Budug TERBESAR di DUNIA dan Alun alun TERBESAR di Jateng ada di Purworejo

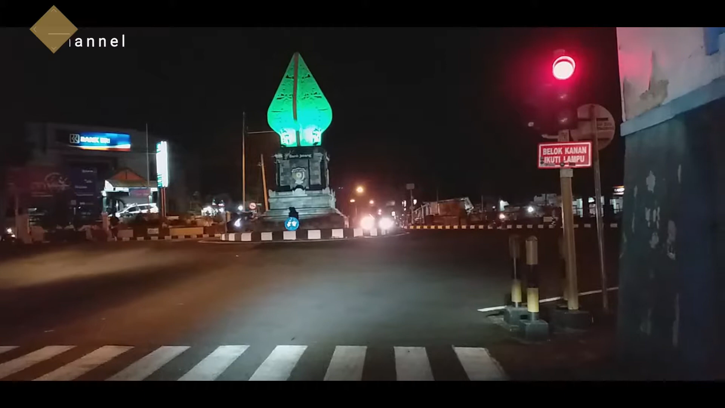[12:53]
tugu khas Purworejo yang masih baru. Dan di sebelah kanan bisa lihat ada robot.